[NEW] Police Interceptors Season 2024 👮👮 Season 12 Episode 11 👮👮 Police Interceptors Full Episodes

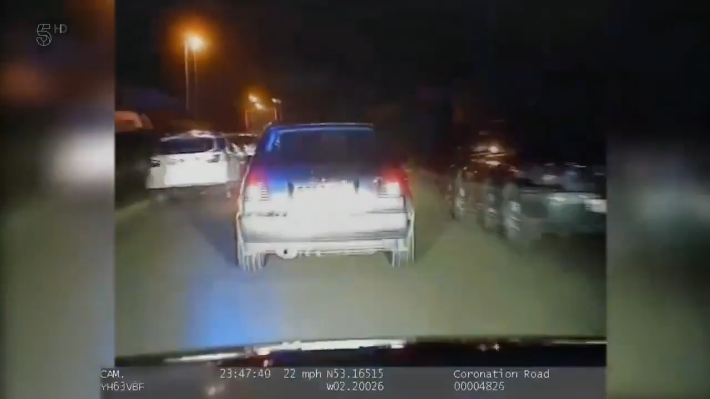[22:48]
Unbelievably, they try to dispose of the drugs by chucking them out of the car window.
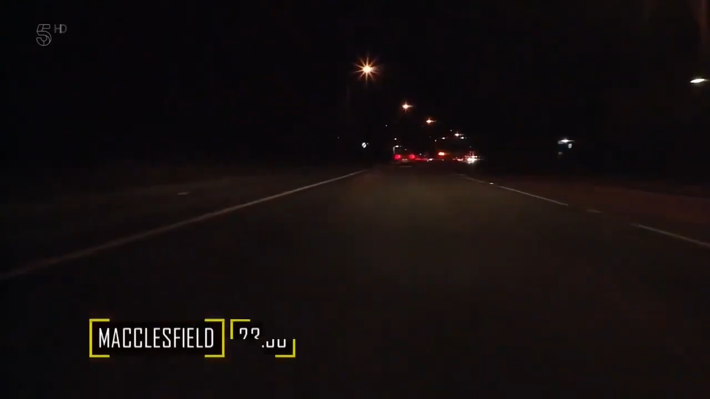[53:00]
Midnight in Macclesfield and Jim Hunt is on the tail of a driver who's trying to get away from him. Just seen this vehicle travel at speed. It's turned off a roundabout, and as soon as he's seen us, he's booted it down the road.
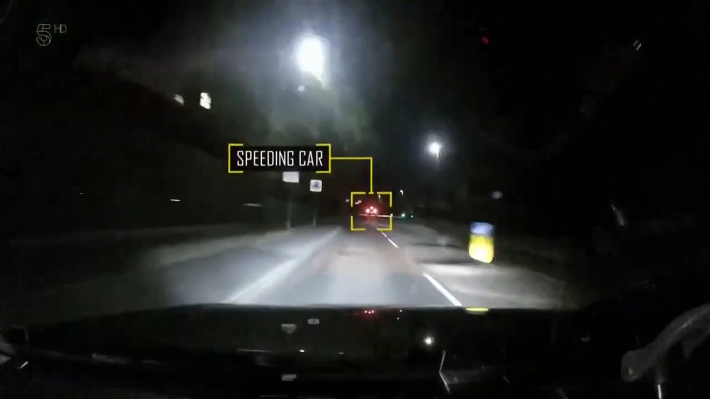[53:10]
We'll see what he's got to say and why he's got that much lead in his boot.
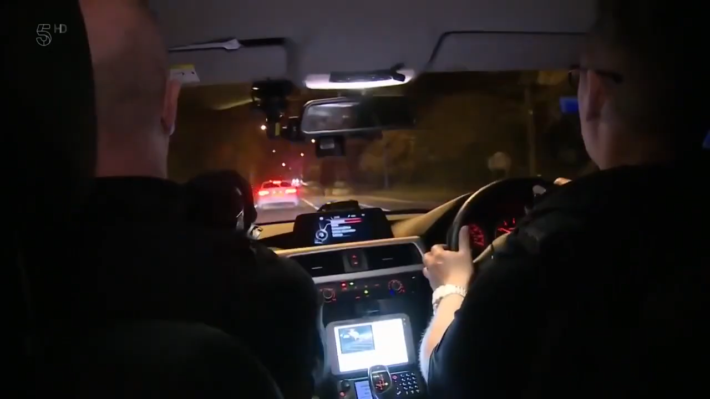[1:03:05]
They light up the Audi and the driver pulls over without fuss.
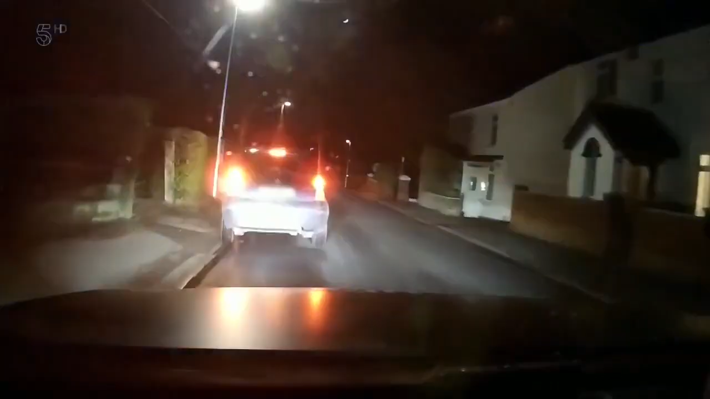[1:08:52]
As Geno's on his own, he needs to be sure it's definitely staying put before he gets out.
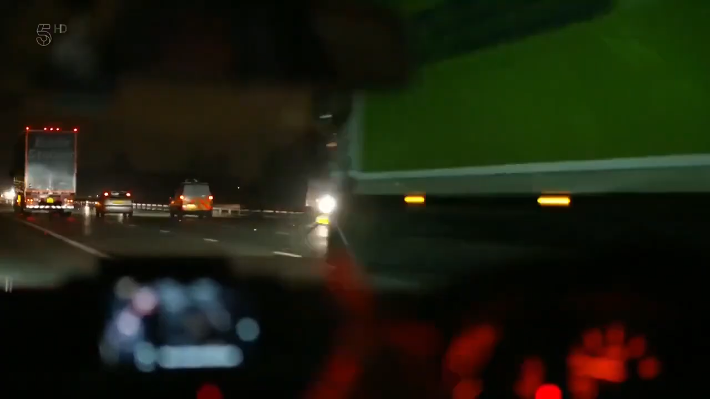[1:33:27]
Scanning all 3 lanes. Yeah, all 3 lanes.
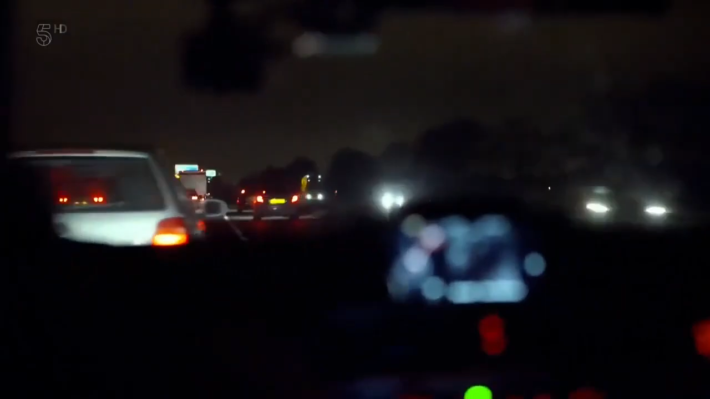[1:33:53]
Tango 6-4, that Focus is in lane 3, approaching 6. Have you got it in time? I have. I'm directly behind it. We've got any other patrols at all, please, so we can try and put a preemptive on it. What's the plan of action now, then? We're going to try and get patrols.
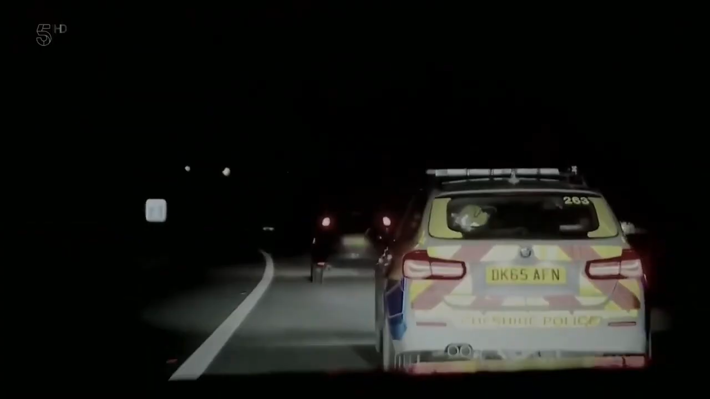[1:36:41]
Let me change lanes. Change lanes? Oh, these squad cars are changing lanes with me.
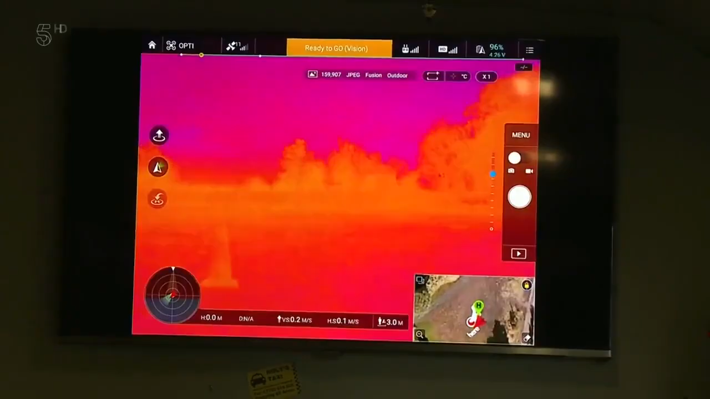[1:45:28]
Ah. So that'll give us a different view from the air, and we'll be able to pick up heat sources much better for finding people.
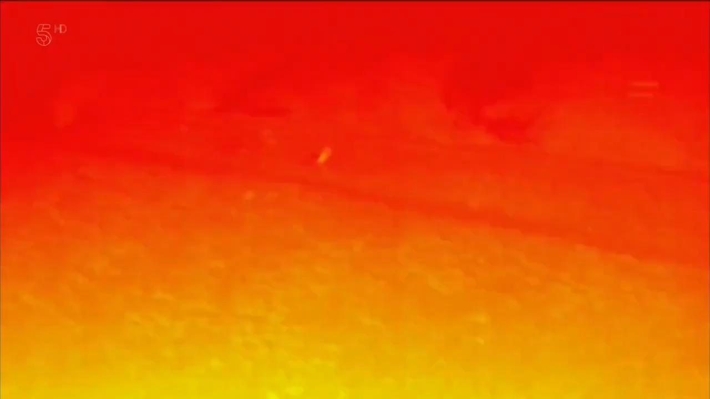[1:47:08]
I mean, it's a man-made structure, but we've got a little bit of a heat differential.
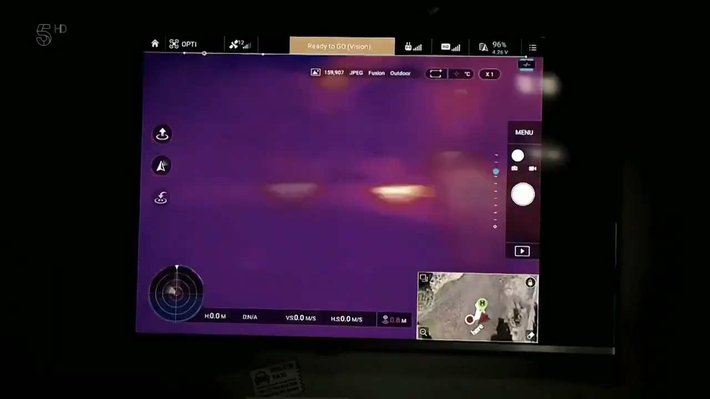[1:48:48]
With the ability to do everything from coordinating nighttime firearms exercises to tracking missing persons,
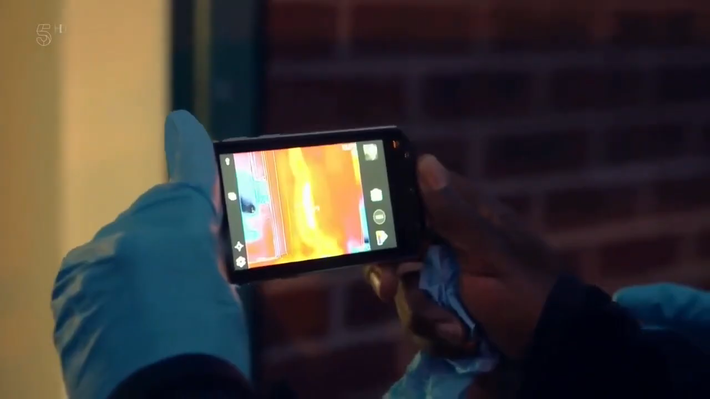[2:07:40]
the world's first thermal imaging integrated smartphone.
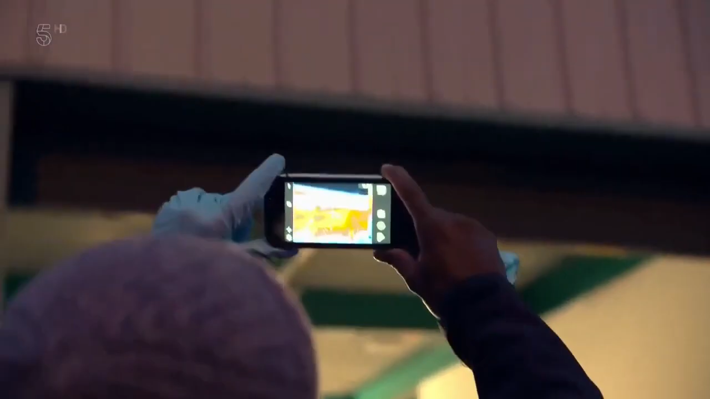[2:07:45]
Using this, yeah. So what you were talking about with the temperature being reflected back into the building, you can see that there because that's blue.
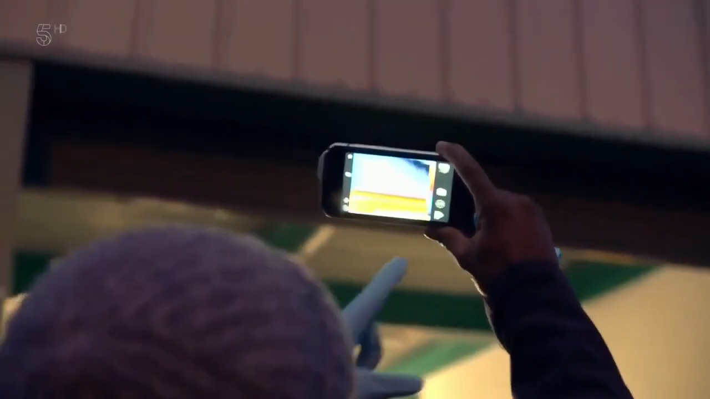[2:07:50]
That's blue. The heat coming out of the building with the open door, you can see it's a good few degrees warmer. The Cheshire cops are evaluating this awesome device for use in the field,
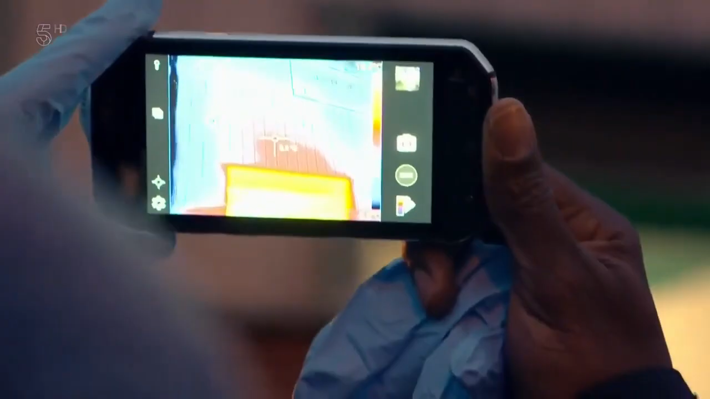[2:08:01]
but its ability to spot a drug farm is clear.
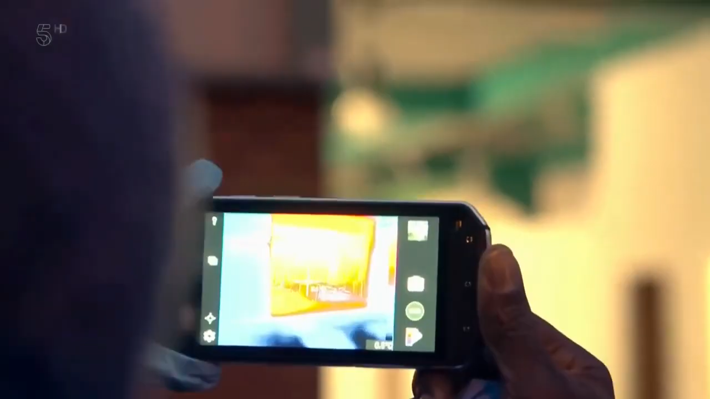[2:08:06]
So using this equipment, we can tell, like just coming up to a house and looking at a house, yep, how much heat is coming out through the roof.